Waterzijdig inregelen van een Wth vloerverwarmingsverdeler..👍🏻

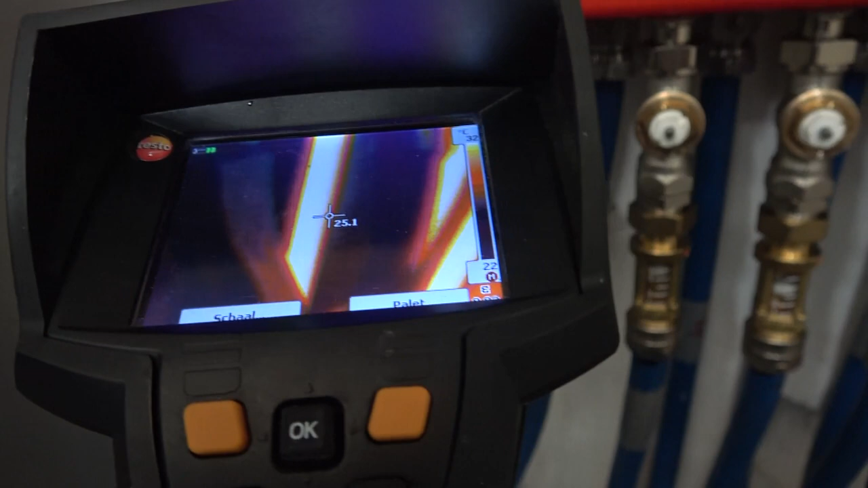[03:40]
Wat je dus ziet is, als je dus van links naar rechts kijkt, dan zie je dus hier dat die 24 graden is.
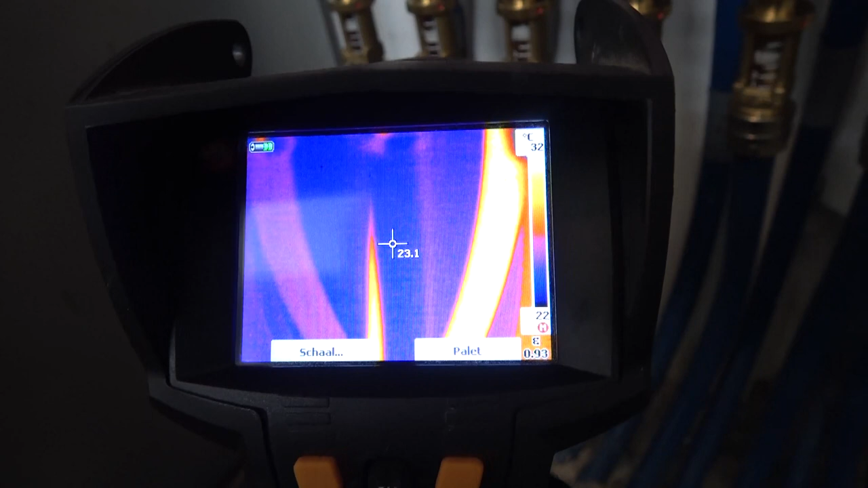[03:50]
De volgende is 23 graden, de volgende is 27 graden, dus dat is waarschijnlijk de gang of de badkamer.
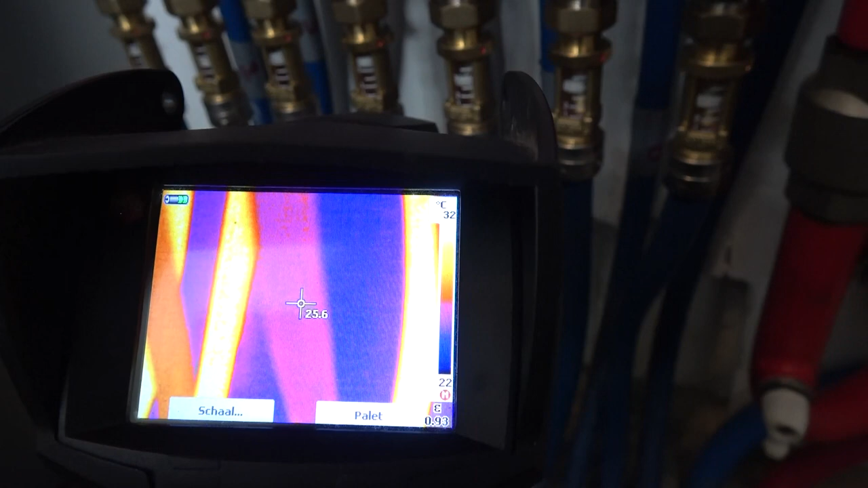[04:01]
On screen: spot 25.6°C, scale top 32°C, scale bottom 22°C
25,6, die is weer kouder, ietsjes warmer en nog iets warmer.
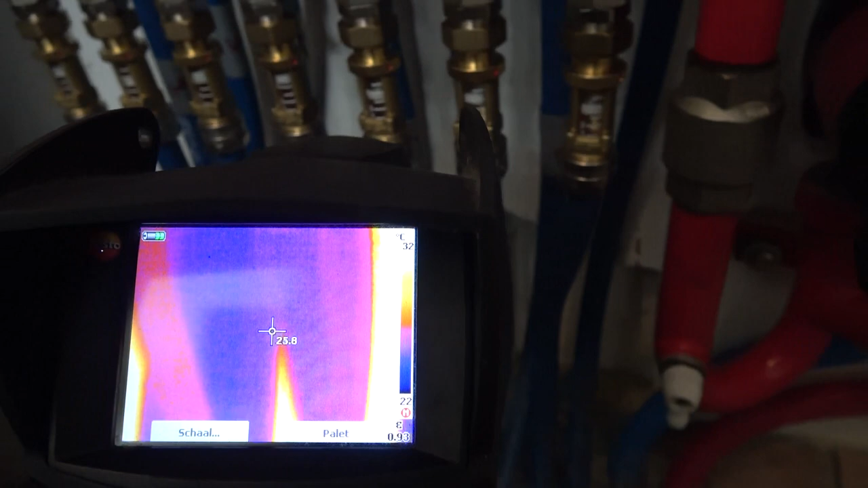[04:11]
En zo stel je dus elke groep, geef je dus de juiste temperatuur.
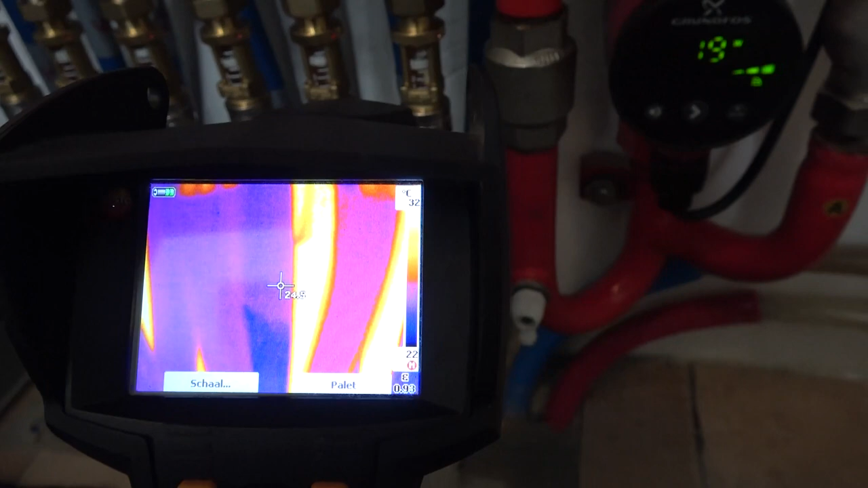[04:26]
On screen: scale top 32°C, scale bottom 22°C
Dus dit ga je zo inregelen. Dus dit is de warme groep. Dus die was net het warmste. Even controleren. Ja.